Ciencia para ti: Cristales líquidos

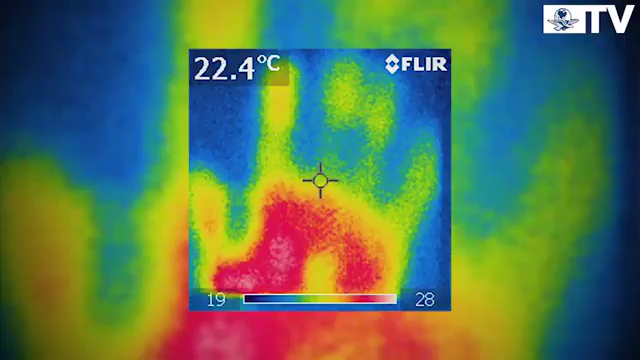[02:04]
On screen: spot 22.4°C
Va a quedar abajo de 23 grados ya que ahorita la temperatura ambiente anda por los 18 o 19 grados.